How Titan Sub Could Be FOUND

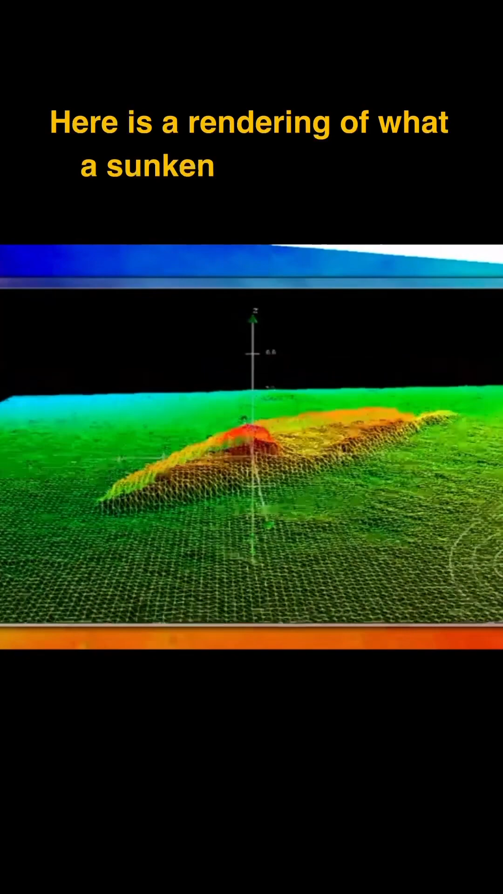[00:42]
As the pictures appear the visuals of hard surfaces are very sharp compared to soft.
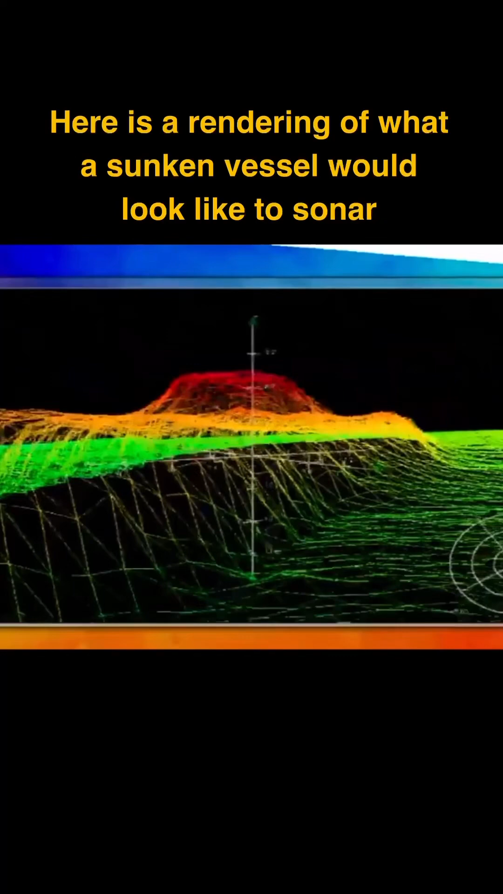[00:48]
For example a body would not be reflective so
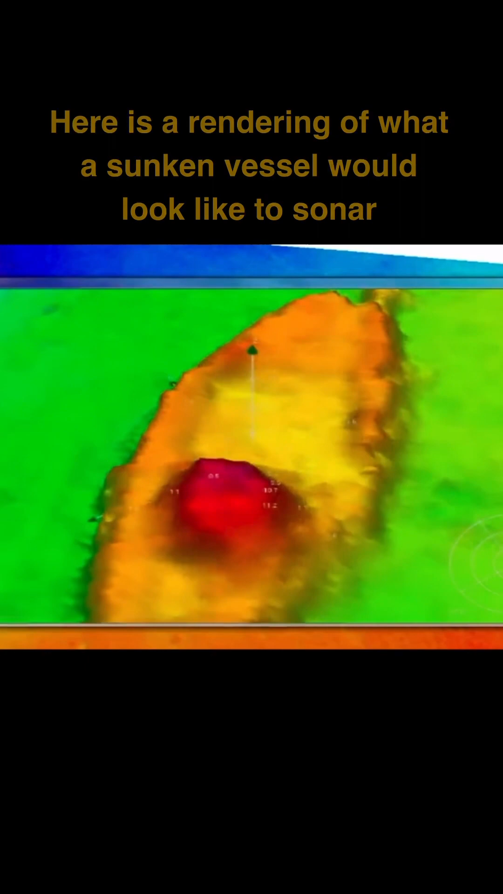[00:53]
the lack of reflection in itself would indicate the presence of something.
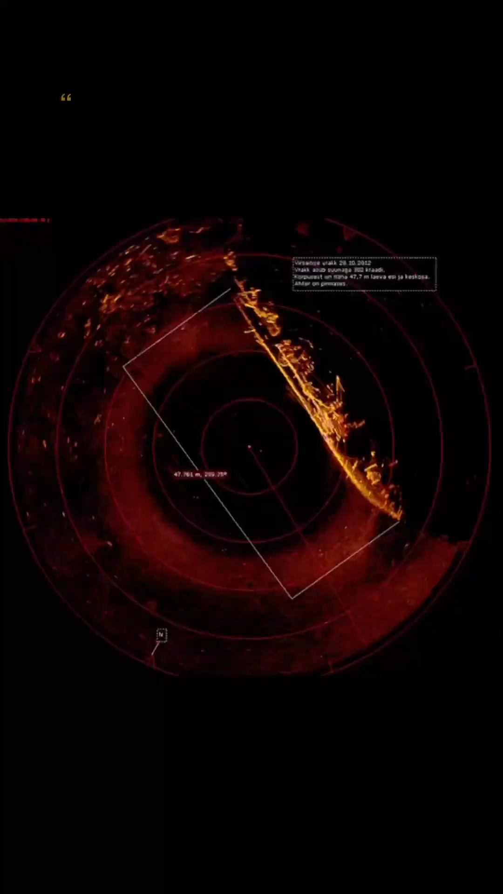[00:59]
Here is an image of the Soviet Navy minesweeper T-297 which
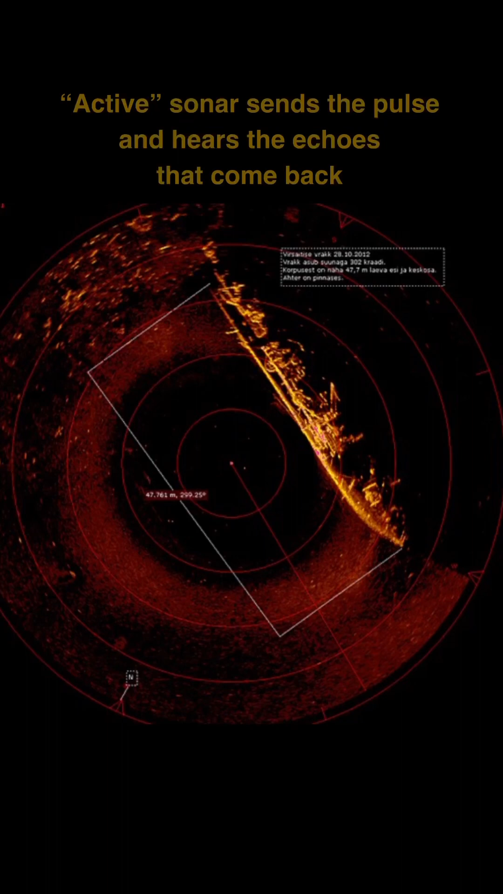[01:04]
was shipwrecked on the 3rd of December 1941 in the Gulf of Finland.
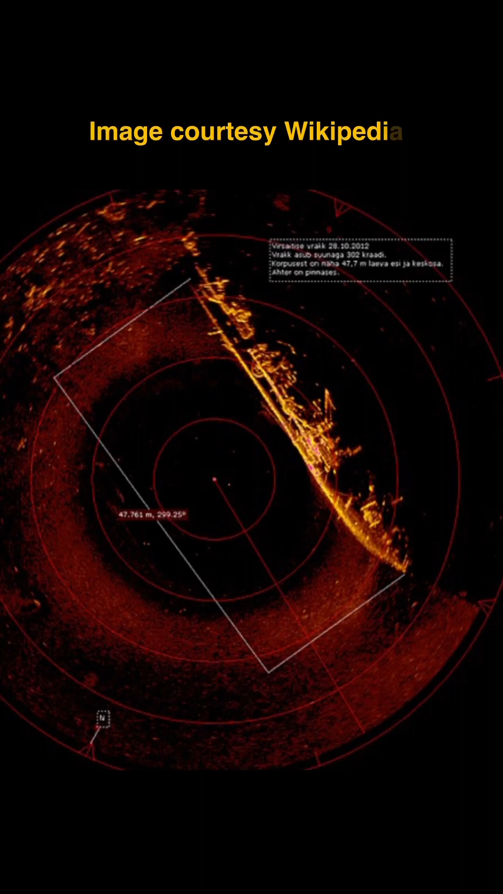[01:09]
You can see how sharp that image is.